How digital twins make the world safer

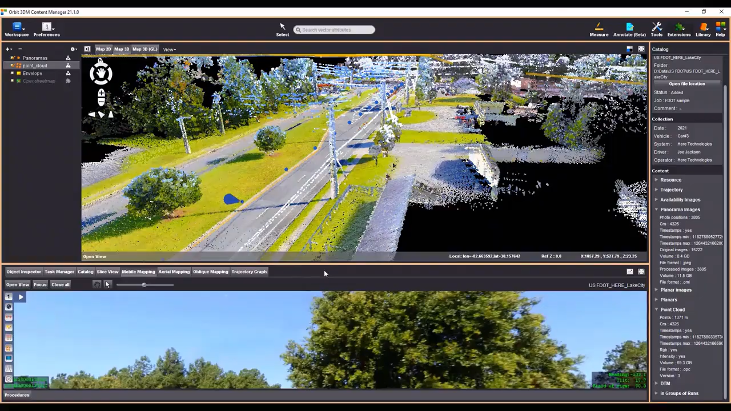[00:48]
Using HERE location data, Orbit GT 3DM identifies the waterways, terrain, bridges, power lines, and the transport systems that can be affected by works.